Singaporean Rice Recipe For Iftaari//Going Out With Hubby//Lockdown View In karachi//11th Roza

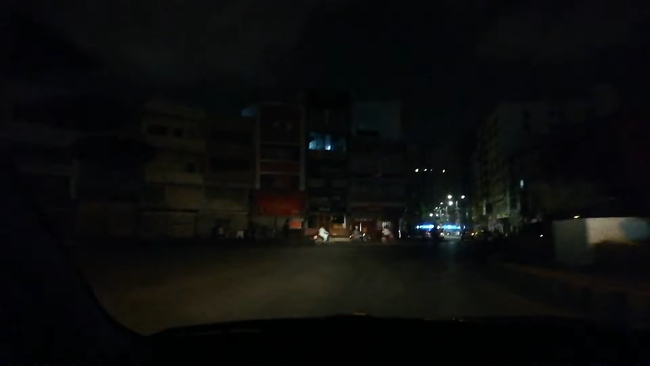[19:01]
جی یہاں پر ہیں ساری food chains جو کہ آپ دیکھ رہے ہیں کہ بالکل جی اندھیرے میں
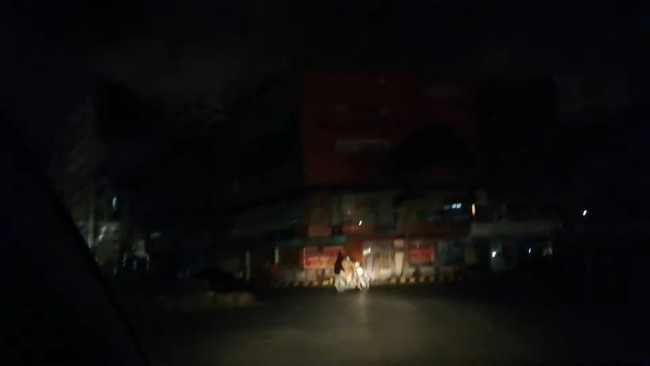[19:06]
ڈوبی ہوئی ہیں سب کچھ بند ہے یہاں پر almost کھانے کی ہر جو ہے وہ chain ہے
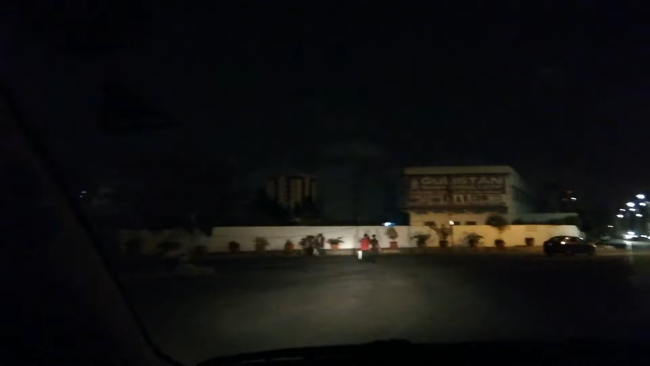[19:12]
تو یہاں پر جی رمضان میں ماشاءاللہ یہ بہت زیادہ crowded ہوتا ہے اتنا ہوتا ہے کہ آپ کو گاڑی پاک کرنے کی جگہ بھی نہیں ملتی
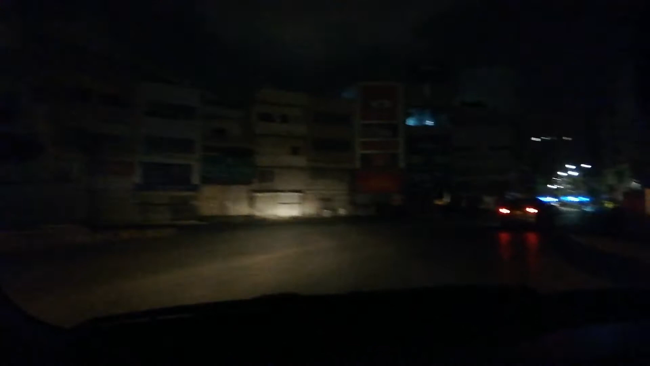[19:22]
ہے لیکن آج جی یہاں پر کچھ بھی نہیں ہے تو یا اللہ اللہ تعالی جو ہے وہ جلدی سے اس کرونا وائرس کو ختم کر دے تاکہ جی ہماری رونکے جو ہے وہ بحال ہو سکے
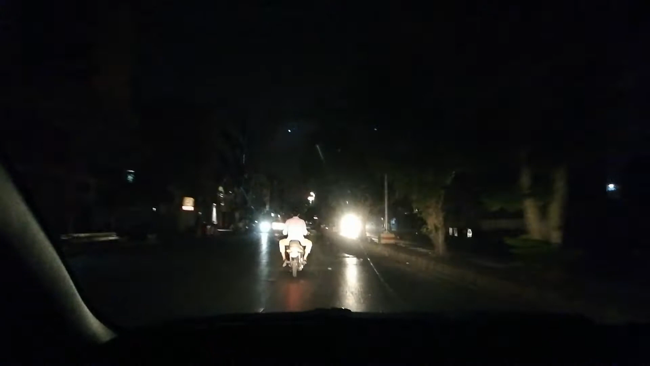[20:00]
بس جی ہلکی سی فریشنس آ ہی گئی کوئی بات نہیں روٹس کو دیکھ کر ہی آگئی لیکن بس آگئی تھوڑی سی
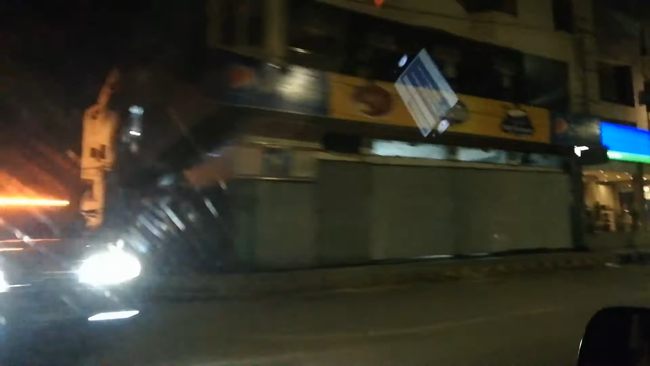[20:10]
تو بس جی اس کے بعد ہم نکل آئے تھے جی یہ تارک روٹ پہ یہ جی
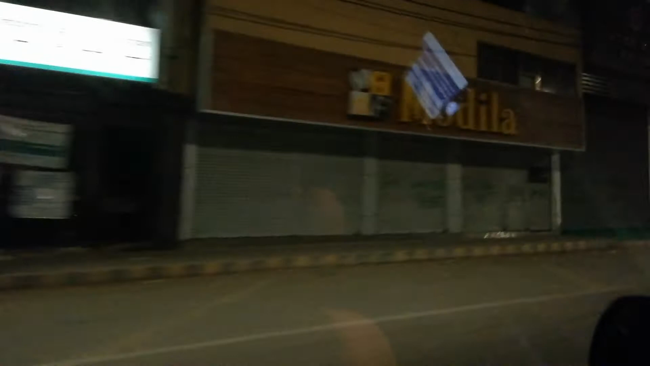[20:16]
کراچھی کا بہت ہی مشہور بازار ہے آپ سب لوگوں نے اس کا ضرور سنا ہوگا تو یہاں پر جو ہے
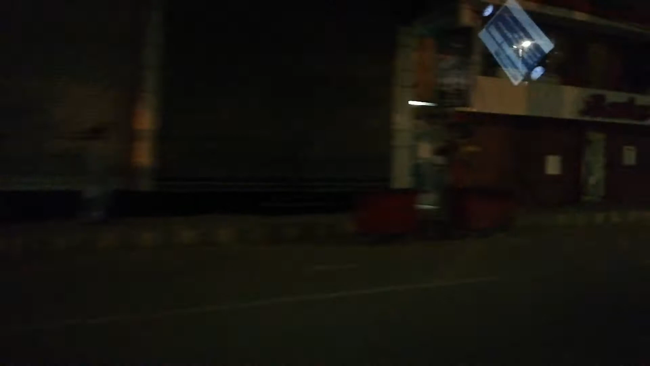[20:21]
ساری جوتوں کی کپڑوں کی
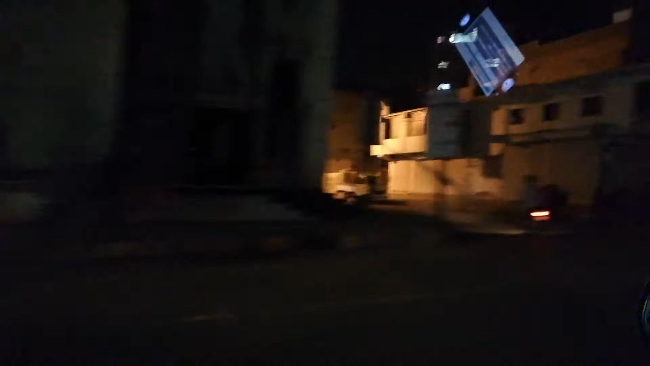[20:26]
ہر چیز کی تقریبا شاپ جو ہے وہ موجود ہے
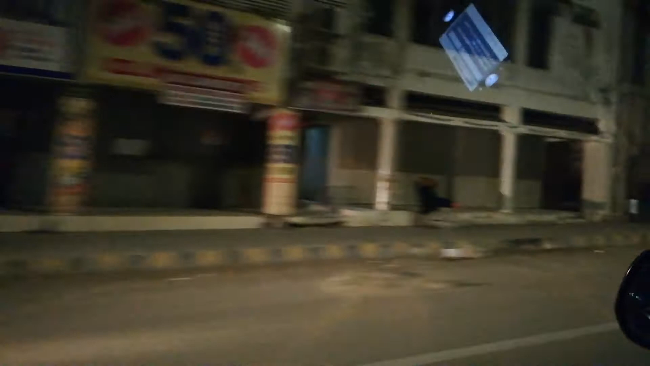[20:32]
تو بس جی سب کچھ بند تھا کوئی ایک شاپ بھی کھلی ہوئی نہیں بہت اچھی طرح سے جو ہے وہ